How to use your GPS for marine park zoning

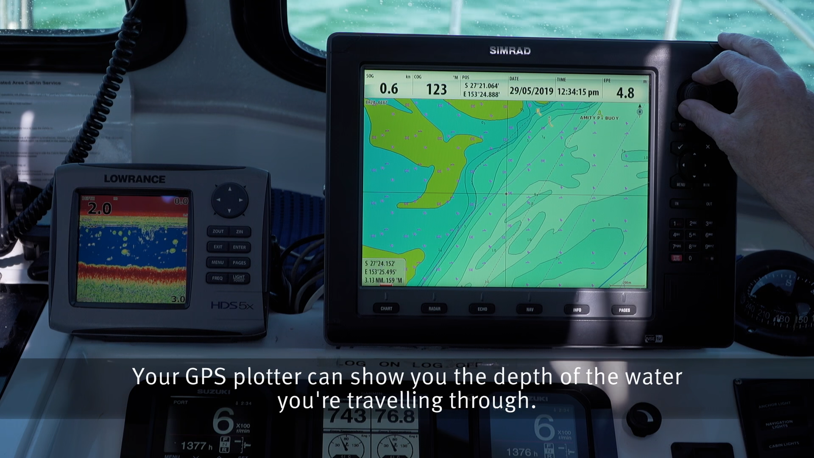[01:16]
Your GPS plotter can show you the depth of water you're travelling through.
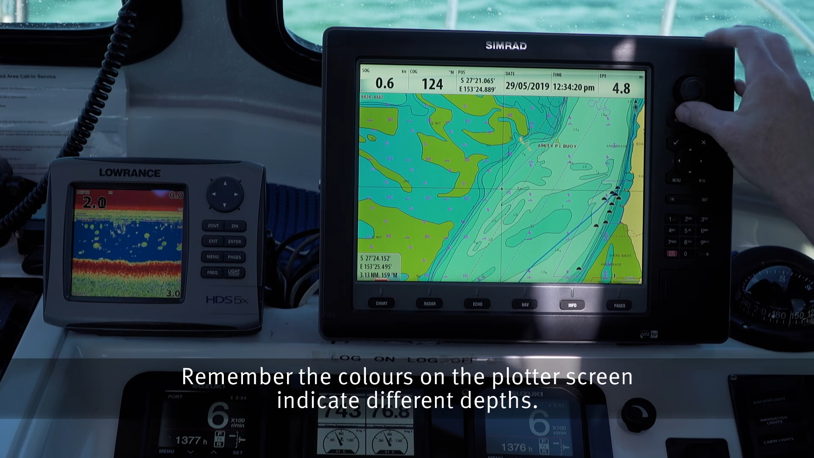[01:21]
Remember the colours on the plotter screen indicate different depths. You'll also see numbers and contour lines. Contour lines apply to the outer boundary of some go slow areas,
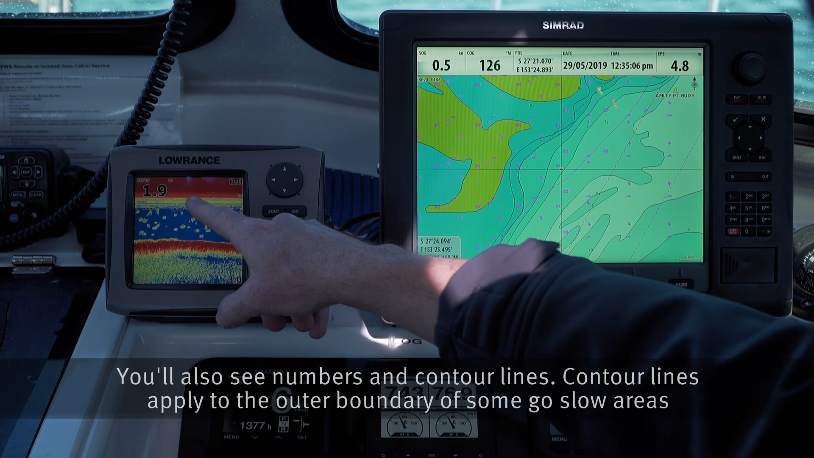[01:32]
so it's important you monitor your depth.